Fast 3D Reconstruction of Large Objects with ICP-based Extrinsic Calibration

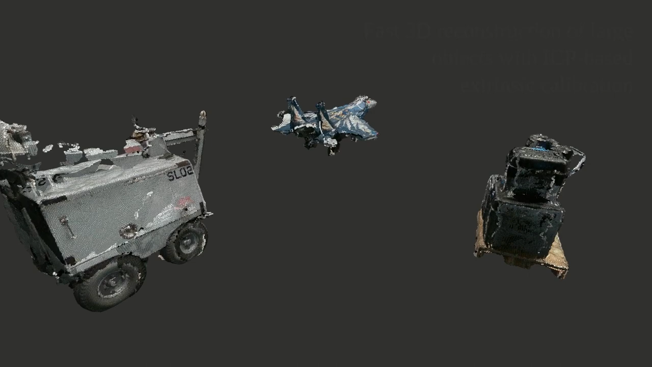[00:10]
In such an application, speed of reconstruction with sufficient dimensional accuracy may be preferred over fine shape detail in order to optimize a full object scanning and load planning pipeline. Moreover, reconstruction of arbitrary objects is needed. Many current object reconstruction methods may not be ideal for this application, being deficient in either speed, generalizability, precision, and or scale.
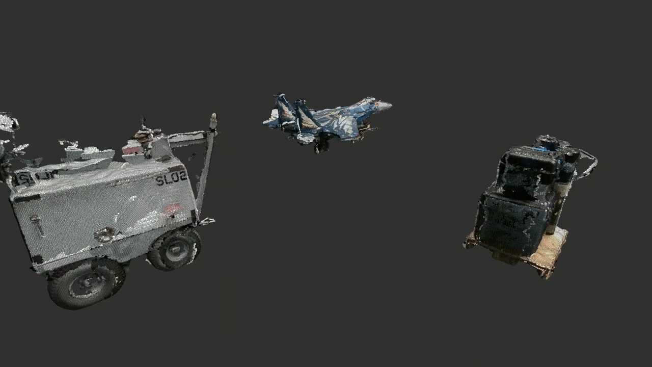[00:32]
To that end,
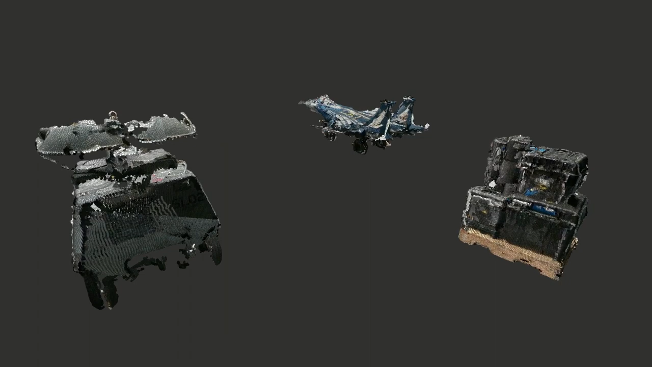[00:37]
I propose a novel method for calibrating a depth camera array and incorporate this into a full large object reconstruction pipeline.
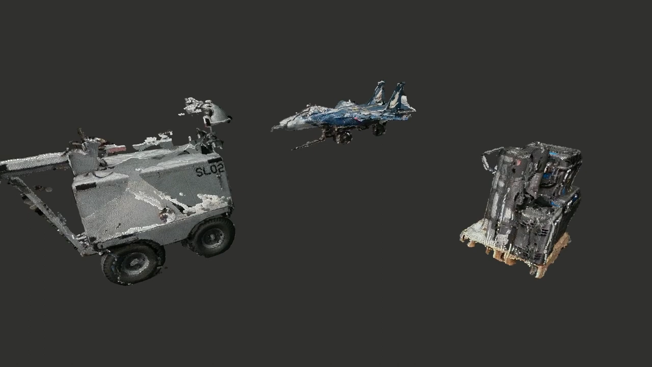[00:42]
This pipeline is validated with virtual and real world reconstructions. Our prototype camera array consists of 8 Intel RealSense depth cameras arranged in a cube configuration.
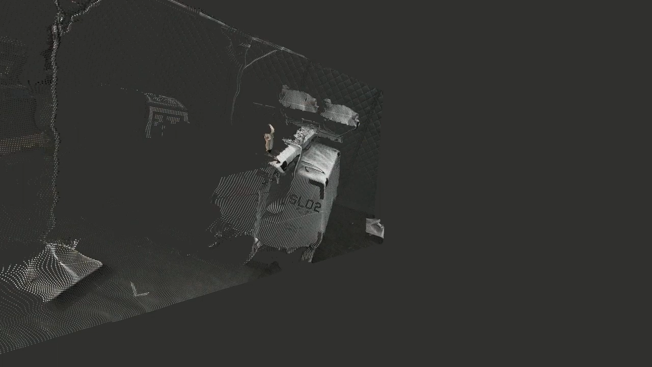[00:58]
A depth camera is able to capture a 3D point cloud of a scene. These points are generated in a local coordinate frame.
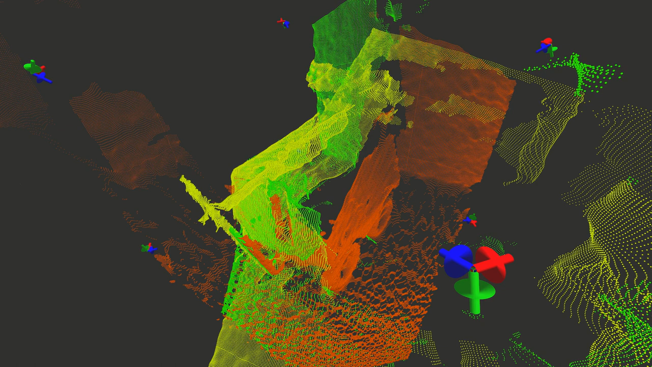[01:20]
Finding an extrinsic calibration of a depth camera array permits a real-time course registration of the captured point clouds, simply by projecting all captured point clouds into a common coordinate frame.
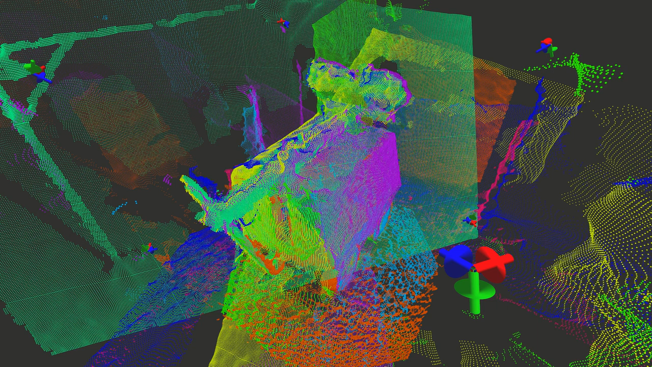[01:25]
Our method generates extrinsic calibrations using 3D point correspondences of AprilTag corners.
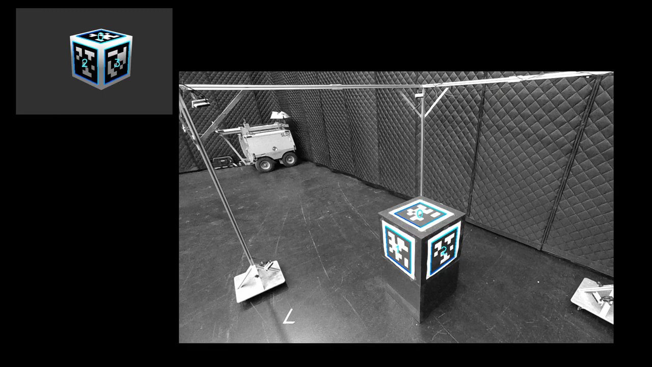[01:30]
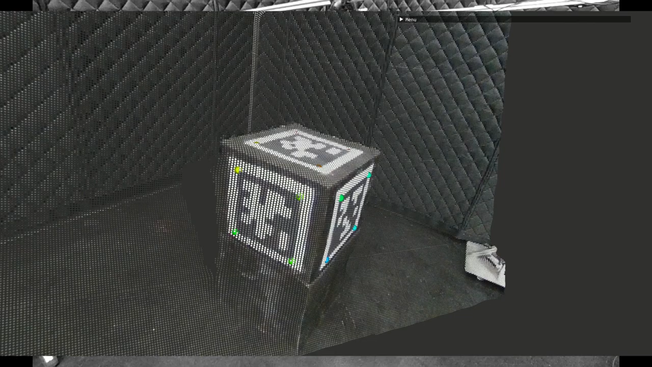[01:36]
AprilTags are a visual fiducial system that allows fast localization of its corners with sub-pixel accuracy at a variety of angles and lighting conditions.
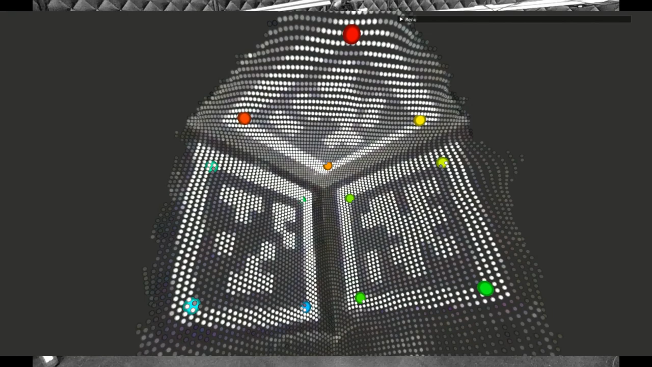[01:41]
Using the depth cameras, we are able to locate these corners in a local 3D coordinate system for each camera.
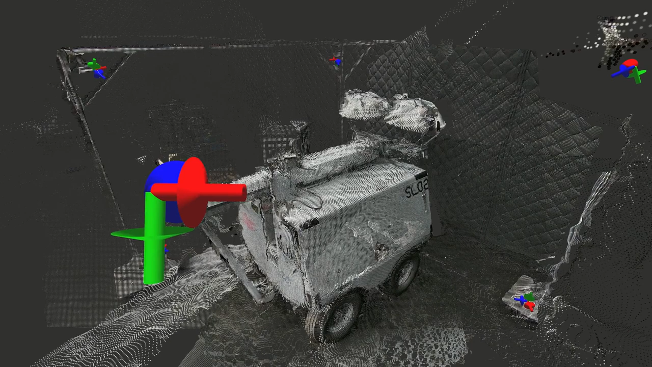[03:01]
Any point more than a couple meters away from the origin is removed, eliminating points in the background scene. Moreover, any points below a certain height threshold are also removed, eliminating points on the floor.
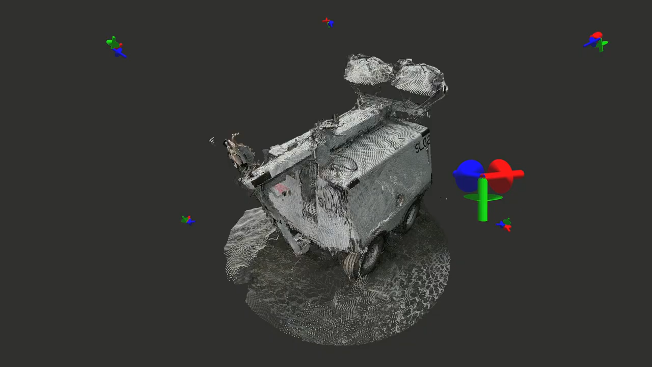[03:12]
After point clouds are captured from an object and projected
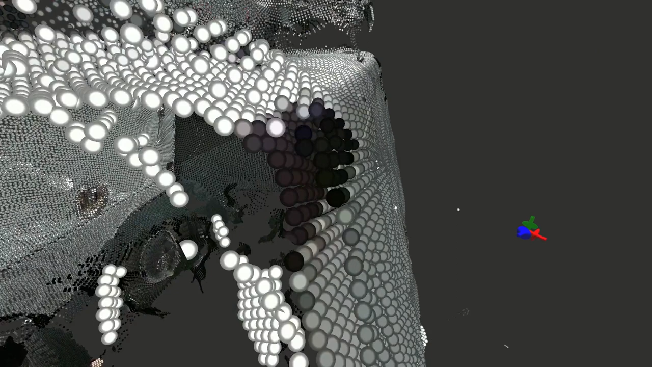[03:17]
into a common coordinate frame given by their extrinsic calibration,
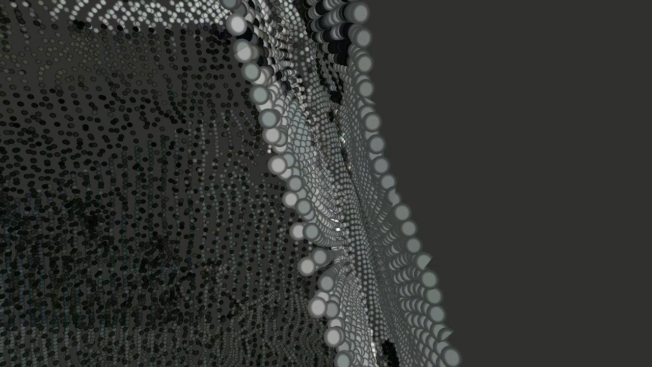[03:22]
the generalized iterative closest point algorithm is then used to refine the course registration, bringing the points into closer alignment.
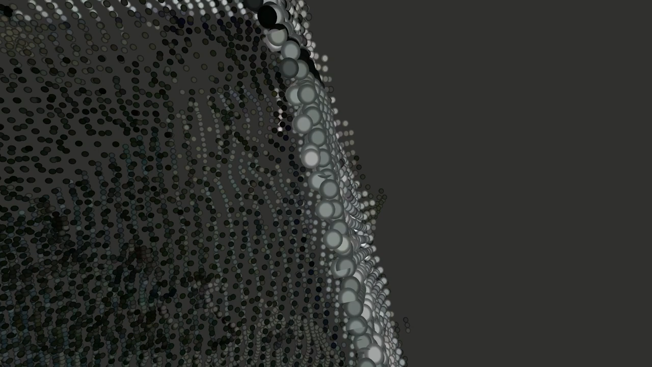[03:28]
The point clouds are then consolidated, filtered, and downsampled to produce a dense point cloud reconstruction of the object.
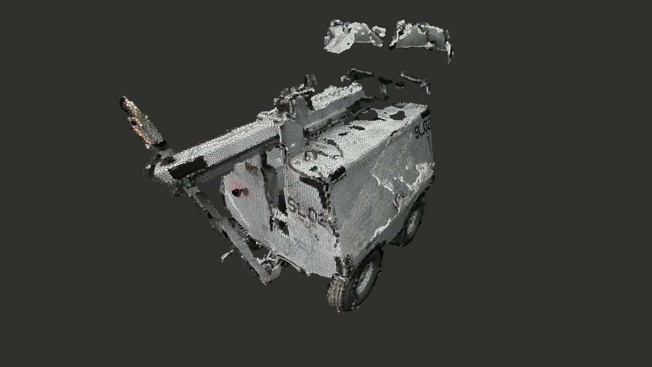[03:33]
The entire reconstruction process after calibration is accomplished in around 10 seconds or less per object.
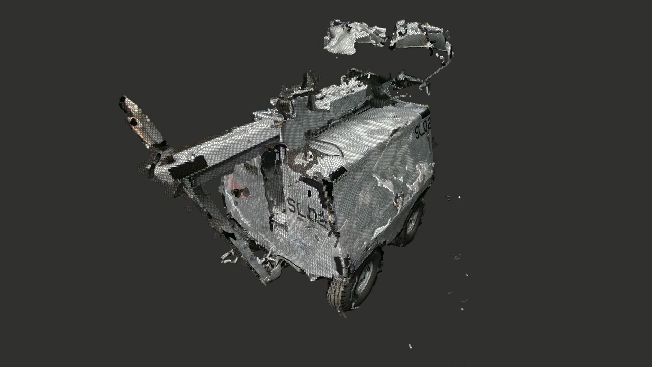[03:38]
The calibration itself also only takes around 3 seconds or less.